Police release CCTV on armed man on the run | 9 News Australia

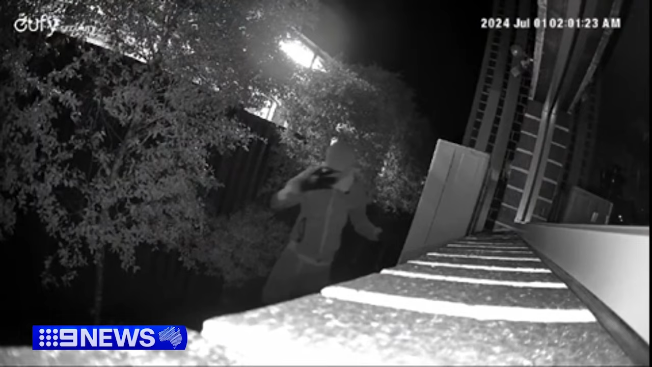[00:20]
Aged between 18 and 20 and identified by his mullet, slim build and dark clothes.
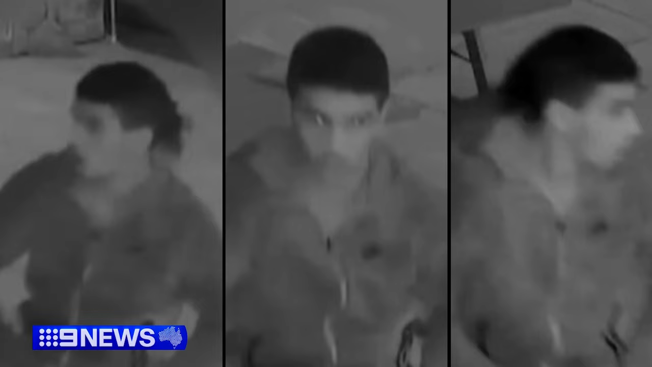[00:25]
We urge members of the community not to approach this male, given the seriousness of the offences that are alleged to have occurred.
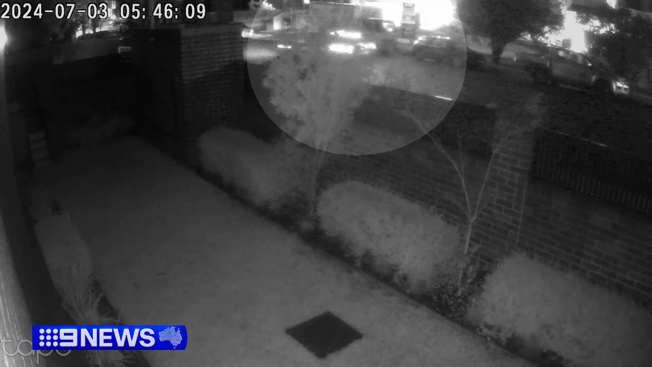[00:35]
The latest victim to come forward, a 49-year-old woman confronted on Octavia Street at Toon Gabby. This offence occurred at about 5.46am as she was walking toward the railway station.
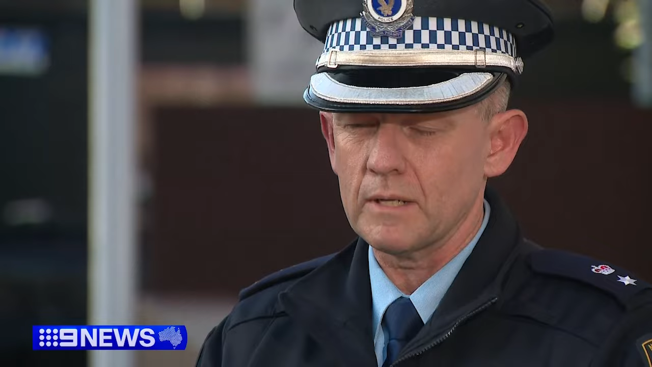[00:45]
The spree started at this man's home on Monday morning.
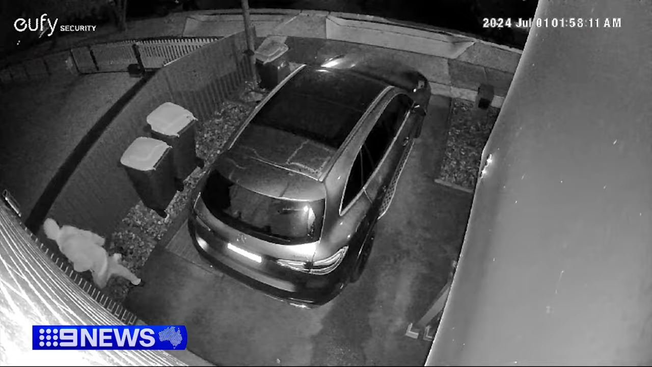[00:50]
Roaming around with a balaclava and some gloves and my immediate reaction was to run after him.